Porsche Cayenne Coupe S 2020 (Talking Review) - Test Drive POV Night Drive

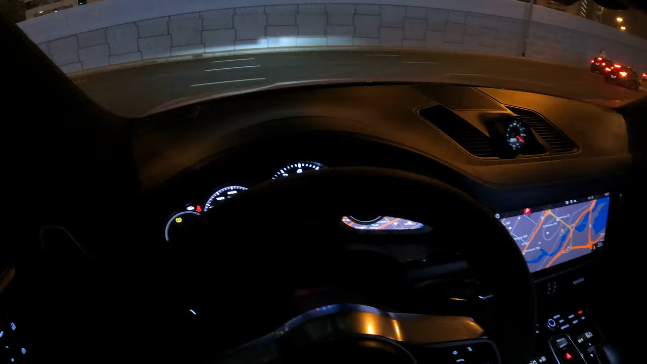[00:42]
And here also we find sport mode and then sport plus. So we'll make test drive with the sport plus.
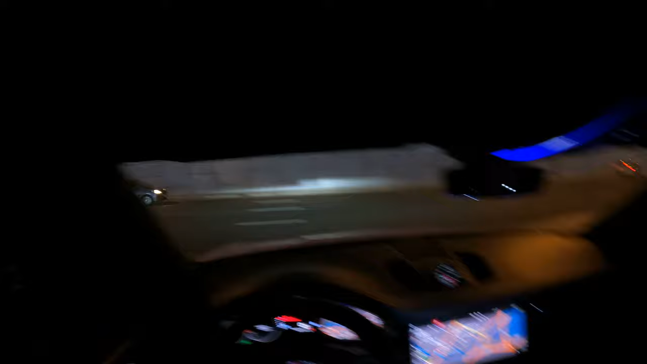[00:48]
Please guys, don't forget to make a subscribe, like, comment for this channel. Right, we will start right now.
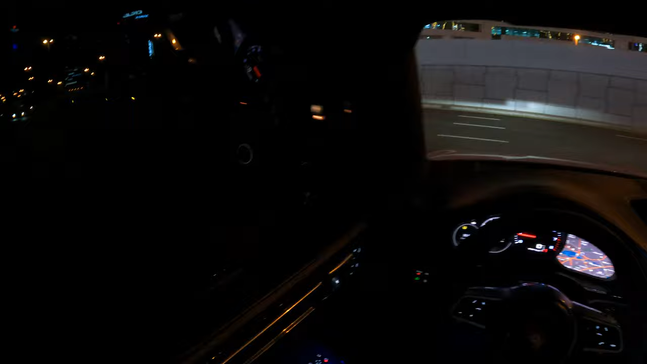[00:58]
So the car right now in the mode sport plus. So we'll make some full.
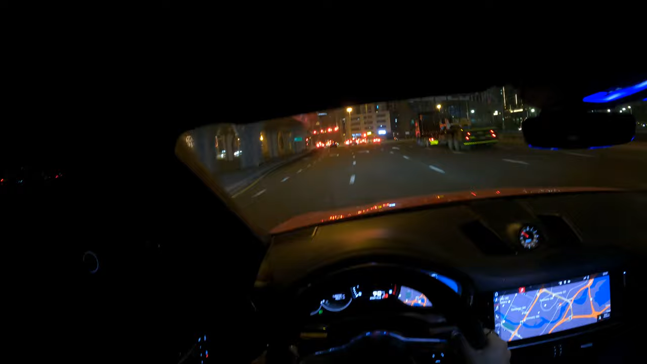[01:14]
On the right right now, see the screen for the car.
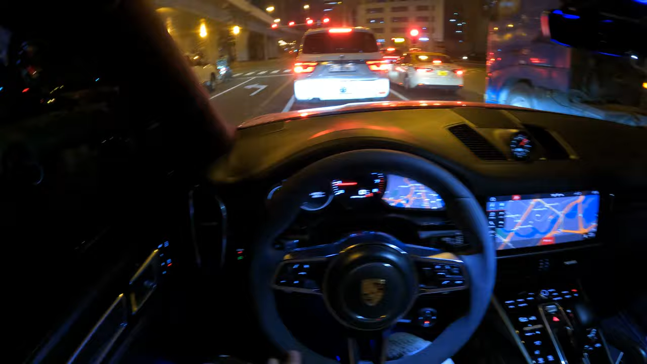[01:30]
There are two on the right and then the left, and here you can find the kilometers, the max speed I think to around 300 kilometer.
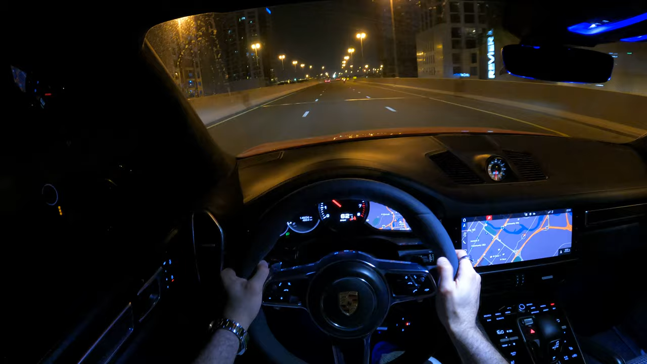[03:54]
See the maximum from the manual from until 7, and we will make it right now to the automatic mode, and the mode will make it individual so you kind of feel the sound for the car.
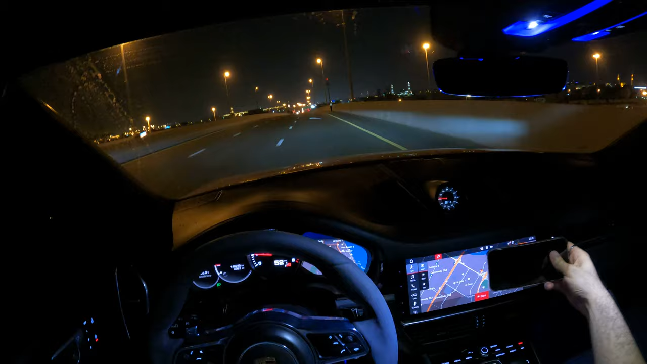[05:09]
it's all your new model, the cab. Old design, not come like this. It's come a little smaller. And also from here inside, kind of see. Also, I kind of change it to the kilometer and fuel and everything. They're different information. And then right, one more. Here for the tire, for the wheel.